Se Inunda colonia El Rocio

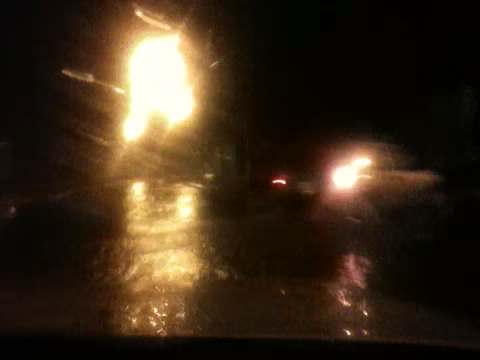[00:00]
la colonia El Rocío tiene zonas inundadas, el agua llega a la banqueta, en algunos casos se mete dentro de las casas.